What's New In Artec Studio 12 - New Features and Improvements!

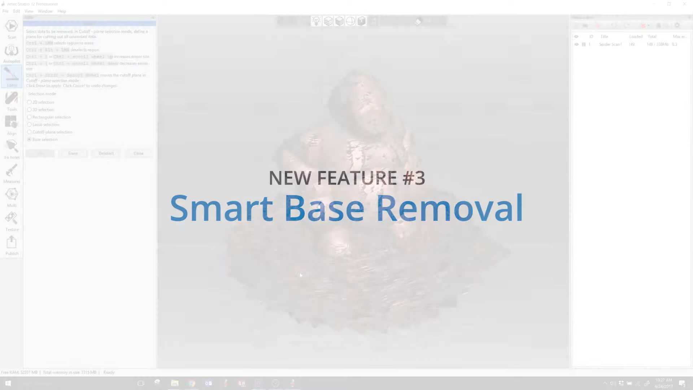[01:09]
You just click once and the base selection tool figures out what it should select for removal.
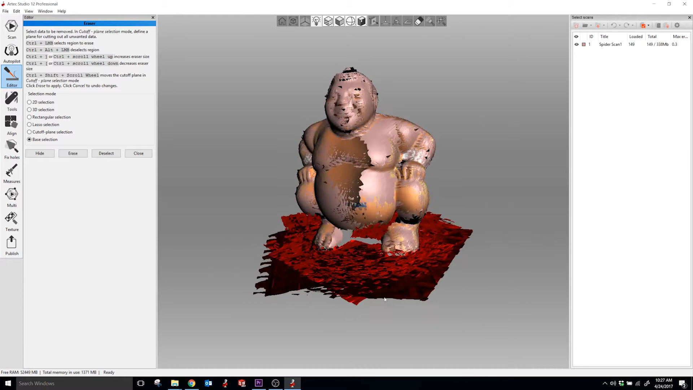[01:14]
This is great for uneven and curved bases and can speed up your editing workflow.